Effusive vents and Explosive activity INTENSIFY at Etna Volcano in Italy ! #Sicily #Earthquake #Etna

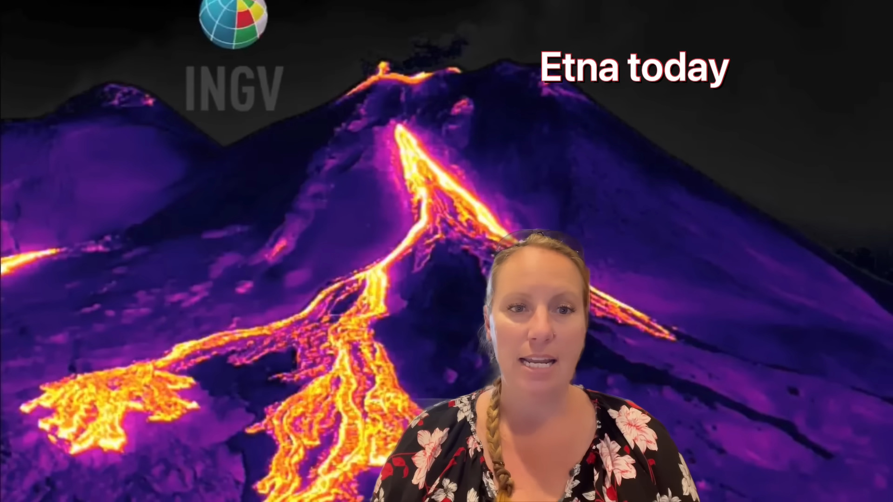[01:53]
And right now, it started doing this at the Southeast crater. So we can always have something that could be a crack open on the side.